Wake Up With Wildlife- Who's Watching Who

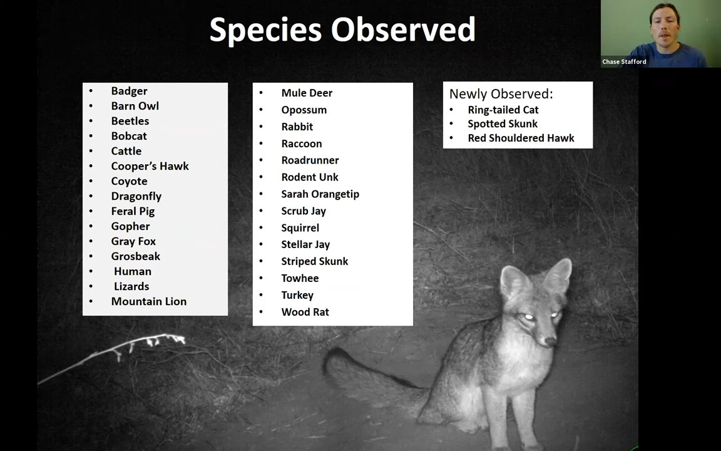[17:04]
the ring-tailed cat, the spotted skunk, and the red-shoulder hawk, uh, believe it or not. We, uh, we were able to, um, document it on a, near a creek. So then there's a beautiful close-up of this nice grape box here. Um, so here's some, uh, some examples of unauthorized uses,
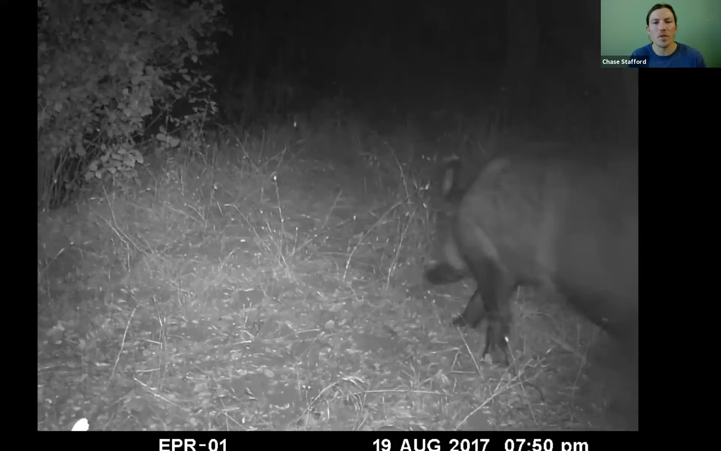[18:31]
I, there was a real infestation of them and they've done a really good job of, uh, eradicating the feral pigs in the, in the watershed. Um, and this was captured and there, there was at this time in 2017 there, it was known that there was maybe one or two, uh, just a very few amount of feral pigs left on, um, within, within the watershed. And, uh, we captured it and we were able to forward, um, these photos over and the locations of,
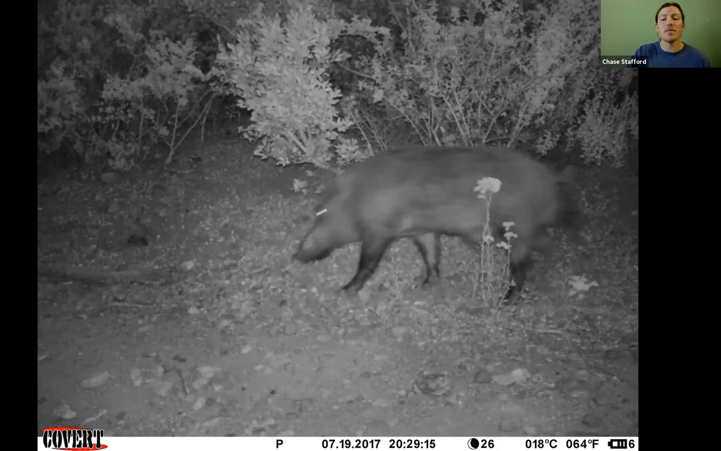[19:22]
So there's the feral pig and these feral pigs can be very destructive to habitat and, uh, yeah, they're not, not good for, good for the landscape. Um, and so here's a beautiful picture of a deer and, uh,
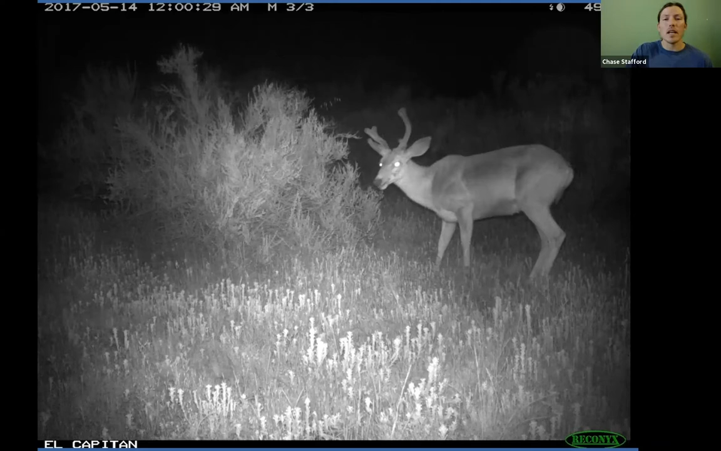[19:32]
it, uh, it's, you can kind of see its antlers are, uh, it's felting right now or it's in felt and, uh, um, yeah.
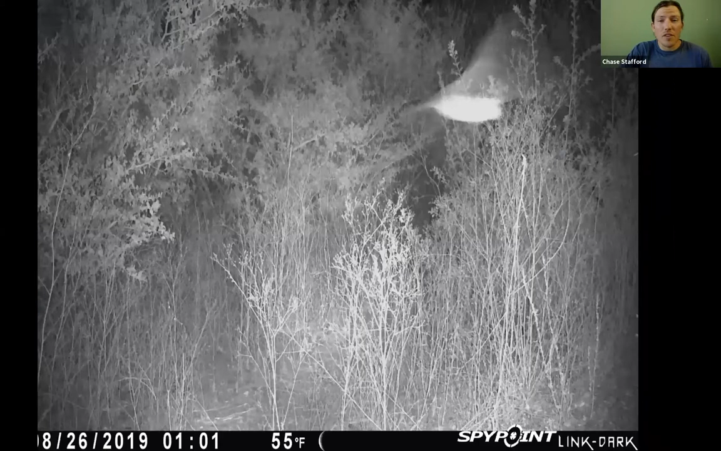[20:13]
And believe it or not, our cameras also, this is a first, um, captured a bat or yeah, what looks like to be a bat. And, um, yeah, I just thought it was a really cool image, unique image that I was not expecting to see when processing these photos. So, uh, I wanted to share that as well. Hey, and Chase, if I can jump in. So, uh, Chase does a lot of things. And one of the other programs that he manages is our bat conservation program. And so, you know, uh, critter cam can be in a lot of different formats.
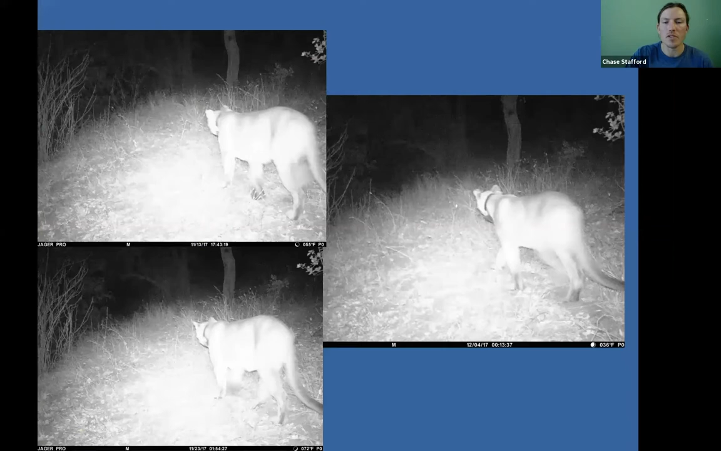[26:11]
Um, but yeah, so here's some, some other photos of M25 and, uh, yeah, using, using our preserve and the, um, yeah, really. Chase, can you go back a slide? Cause there's a little point. If you look at the red, those are some of our properties.
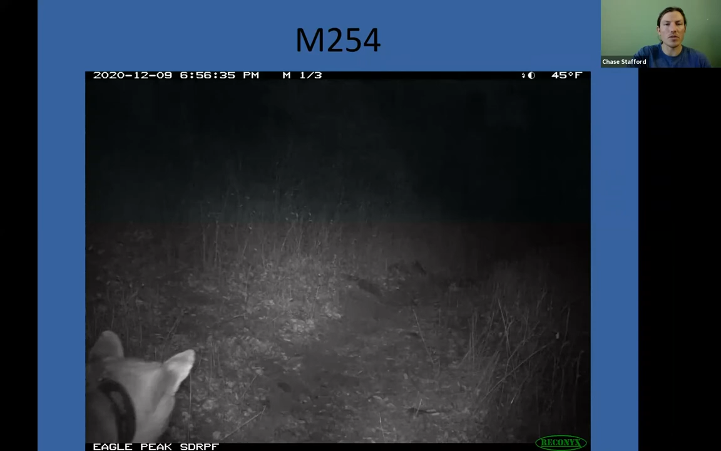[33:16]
254 coming by two different, same, same property, but two different camera locations.
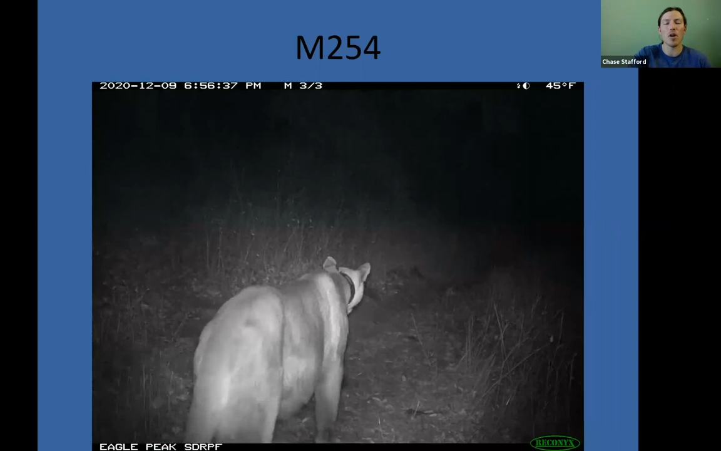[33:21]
So, um, um, some of the, so going into some of the challenges that we have with our wildlife camera program is obviously one vandalism,
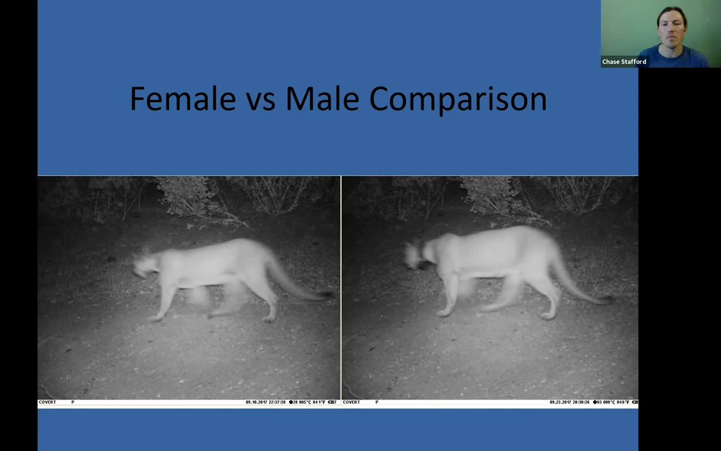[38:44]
You can, you can see how, um, the size difference, uh, is, is very, very dramatic with the male mountain lion and the female mountain lion. Um, and so that, that's something that is another fun tool to use with these, with these cameras.
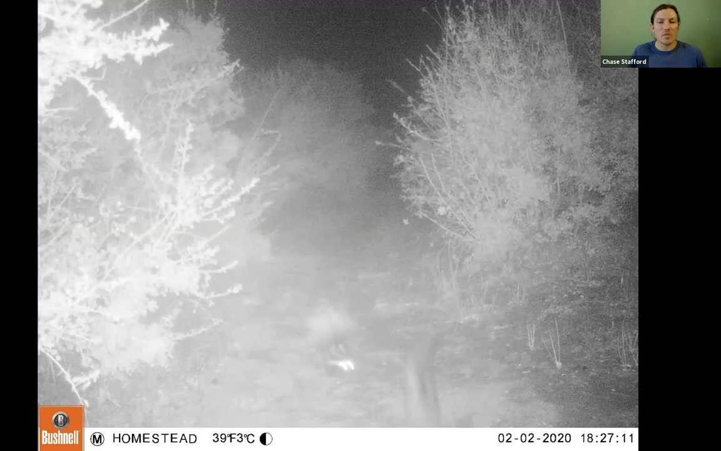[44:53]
we hadn't really captured before on, uh, we haven't captured this critter before, um, on any of our cameras, but this is a, a spotted skunk. You can kind of see, it's a little blurry. Uh, you have, we have some, uh, infrared blur, but, um, you can see that, uh, with a really, like, kind of real spiky tail, uh, this is a spotted skunk. So, um, you can see now see the spots at the bottom of the screen, um, and that big, uh, spiky tail. Um, but yeah, just, I mean, the, they're, they're,